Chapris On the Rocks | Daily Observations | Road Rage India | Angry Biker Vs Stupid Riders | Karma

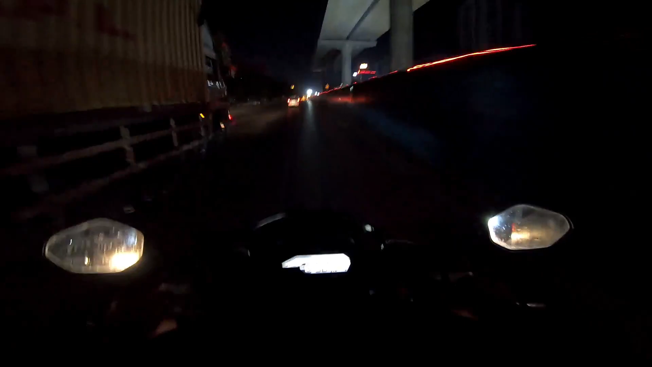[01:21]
और इतनी थंडी लग रही यार एक किस तारीकों तो गर्मी होनी चीए
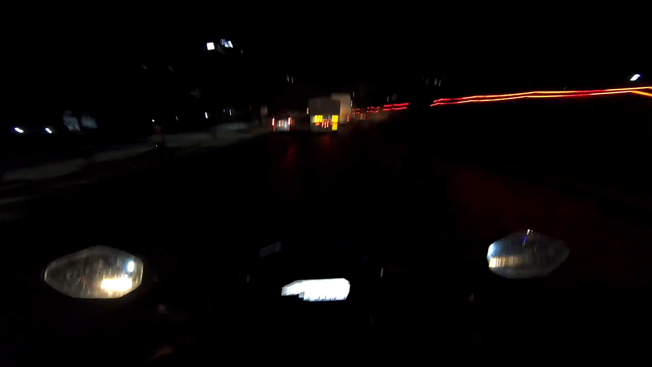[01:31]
आप रात को यह रस्ते बहिना ट्रक वालूंगा राज रता है बड़े बड़े ट्रिलर ट्रॉली जाते यहां से घोड़ बंदर रोड बोलते इसको थाने में आए तो थोड़ा डर के वाइक चलाना पड़ता है इतना बड़ा
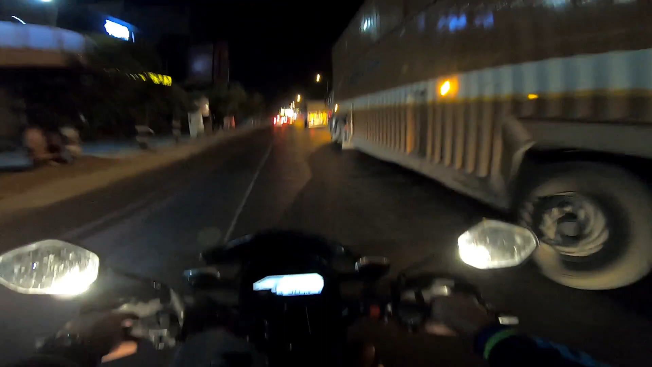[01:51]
बड़ा ट्रिलर जा रहा है थोड़ा सभी अपनों धक्का लग गया आप उन गए फिर बारा के भाव में तो एक सुन्सान रस्ता काटने के लिए कुछ तो टाइम पस होना चीए ना भाई